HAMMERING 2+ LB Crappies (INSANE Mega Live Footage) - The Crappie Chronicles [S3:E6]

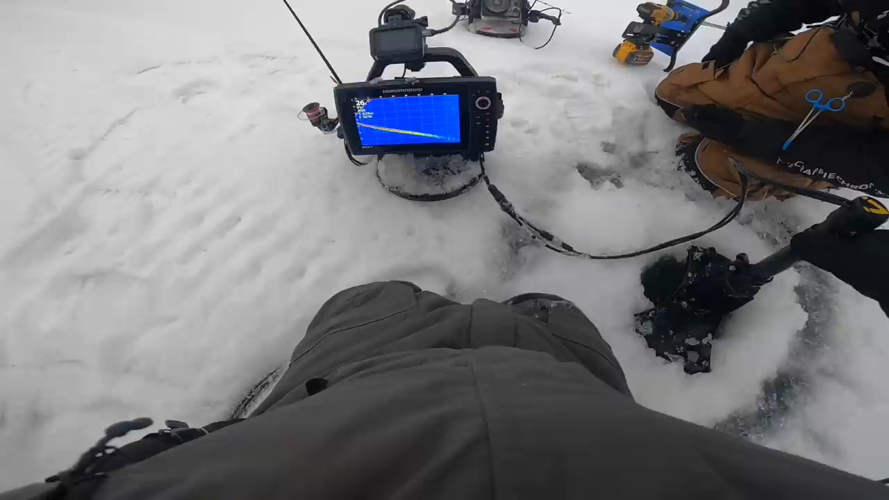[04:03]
Hey there. Hello. 50 feet behind me. Whoever's going is going to fish, so 45 to 65. I'm just trying to get him on the line. Go to 50. Stay. Holy.
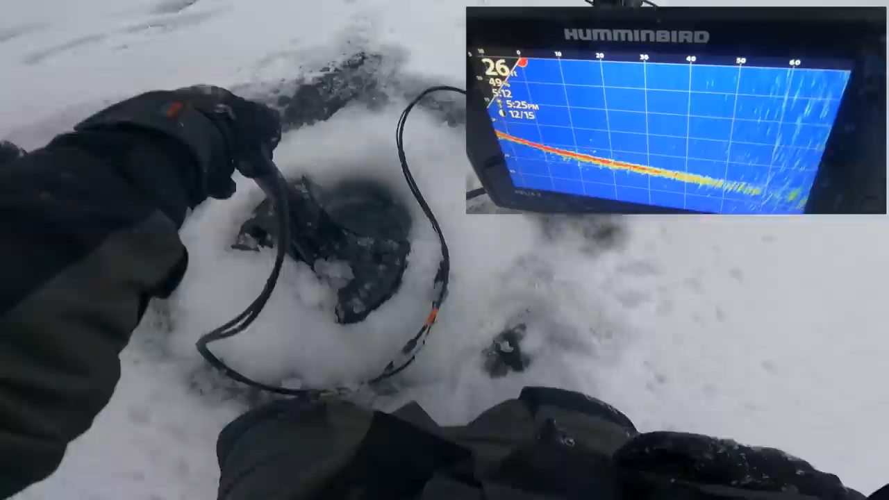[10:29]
On screen: depth 26 ft
Barren wasteland? No. Hella. Stack. 30 to 55. Anywhere. Right there. Drill two. The school's 30 feet across. 30 feet wide school.
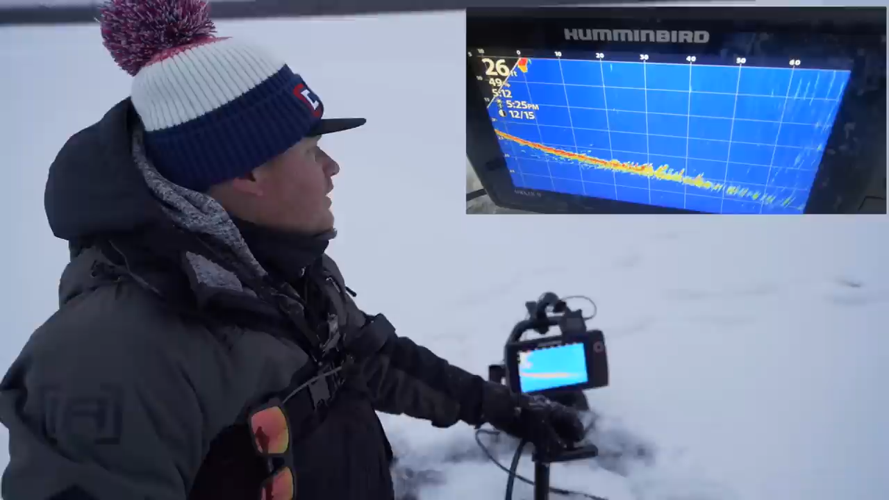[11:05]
Go another 5 feet back. Waldo, get the drill and come closer. Drill it like 25.
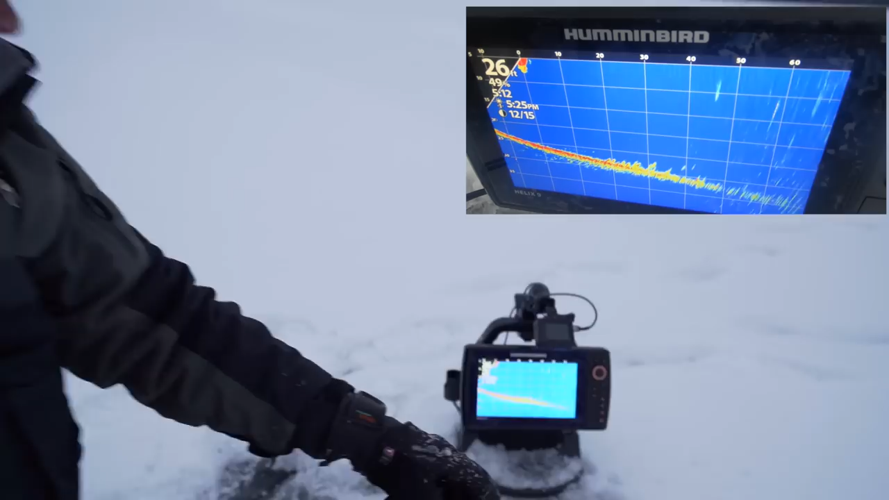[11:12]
Holy God. What's going on the screen right now? All right, they are absolutely stacked.
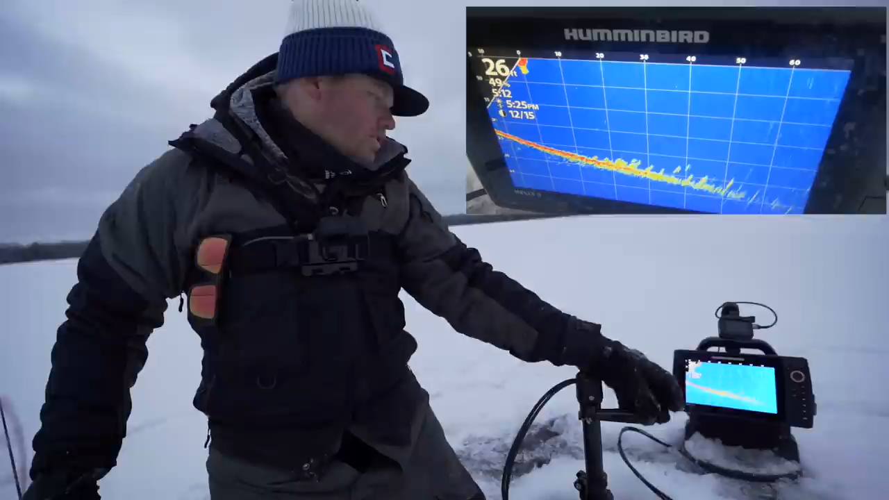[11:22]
We got a school on live from 15 feet all the way out to 65. 15 to 65. 30. You guys marking? Seriously? They're probably between us now. They're probably right here. Are you? All right, hold on. I'm gonna. I mean, this school is gigantic.
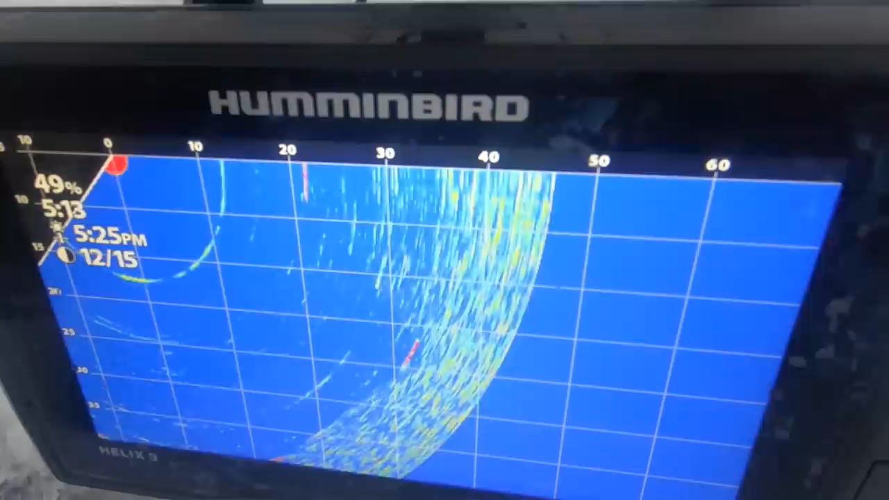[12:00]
Okay, they moved. They're right here. 25 feet. Oh my God. Just, yep, 25. Cool. And you'll be right in like the middle of everything.
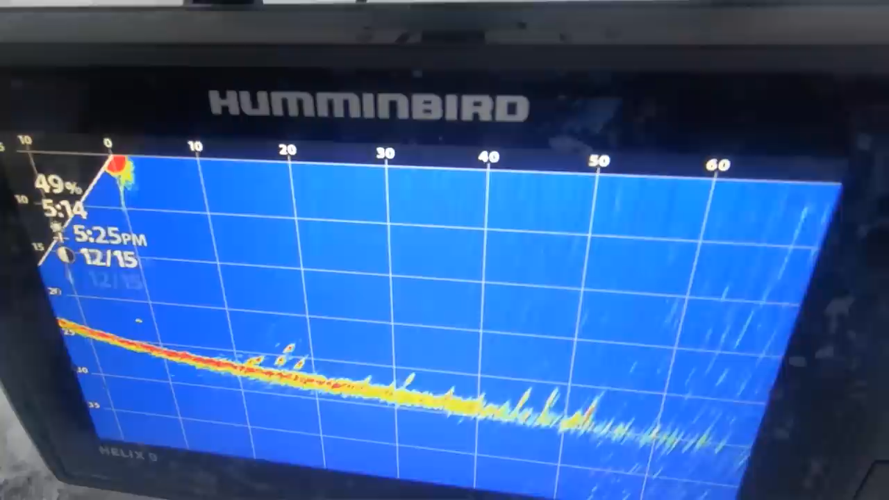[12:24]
Look at those. There are some giants in this school. Get down. These are like fireballs.
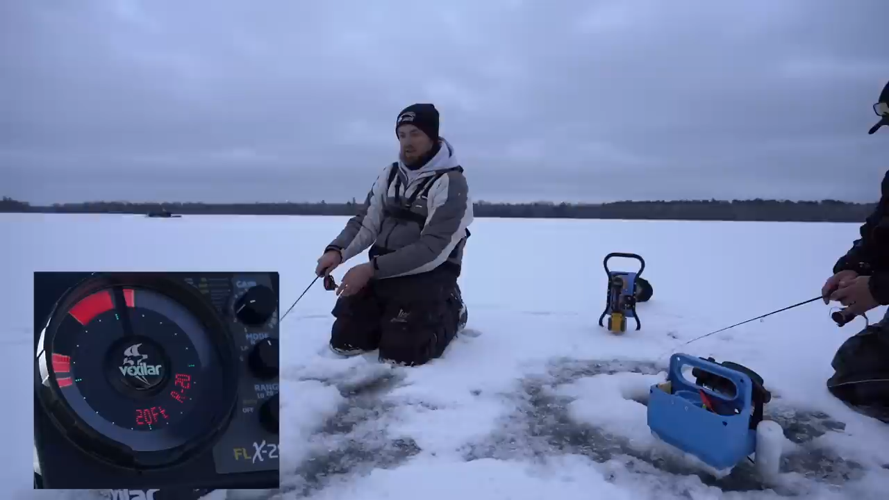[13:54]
Greg. Right there, or check it out. It's on. Big.